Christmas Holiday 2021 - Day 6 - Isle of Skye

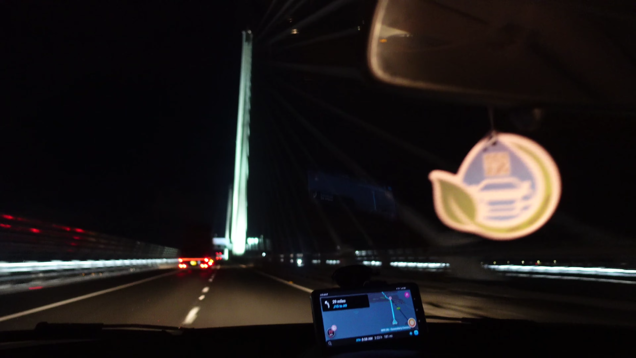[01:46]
Yeah look at it it's really nice.
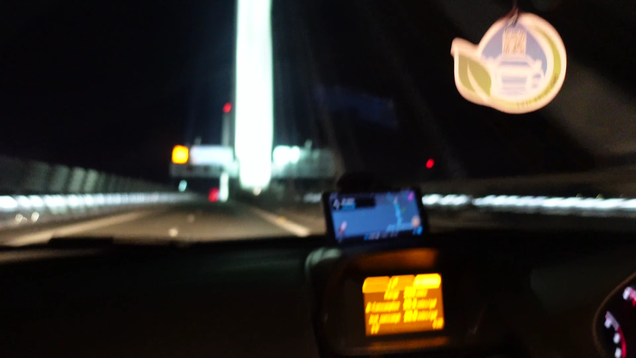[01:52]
And we're going to the Isle of Skye.
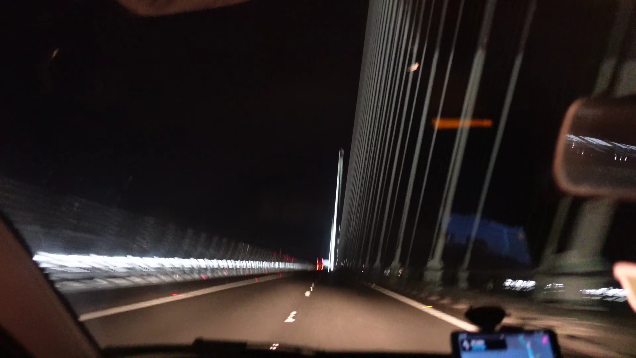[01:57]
Yeah it's really really nice bridge yeah.
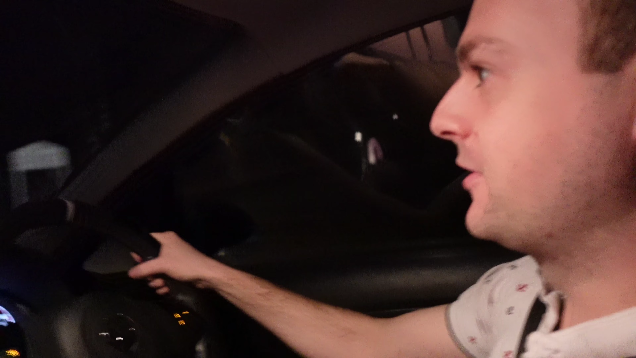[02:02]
So we've been driving now for about an hour just on a normal A road and I think we've seen two cars coming the opposite way the entire time
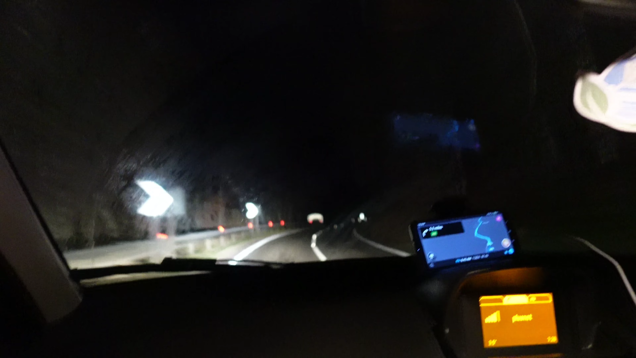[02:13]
for literally an hour two cars coming up the way. I've not seen any cars in our lane it's crazy just completely abandoned this road.
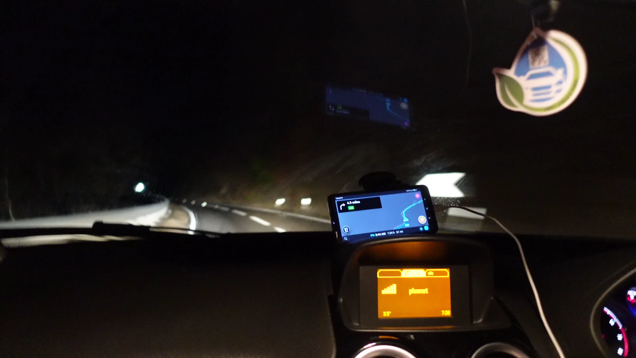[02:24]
And one hour for an hour as well we didn't see any houses here. Yeah no houses no villages nothing